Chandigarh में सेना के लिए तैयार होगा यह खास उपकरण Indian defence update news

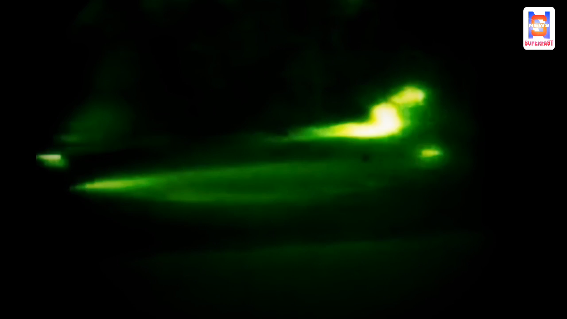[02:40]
बतार आगे बढ़ने और बंक्रों को नश्ट करने के अव्यानों में करेंगे एच एस बाटिया ने बताया के पहले टैंक
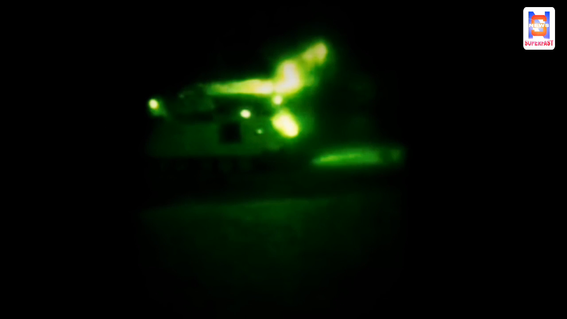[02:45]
के अंदर बैठे जवान नाइट वीजन चसमें पहनते थे ताकि टैंक के अंदर बैठने और
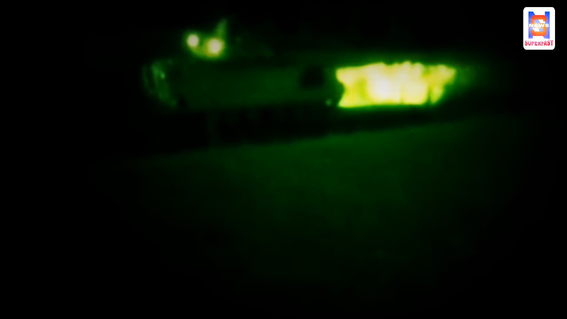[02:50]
स्टीक निशाना लगाने में मुश्किल ना हो अब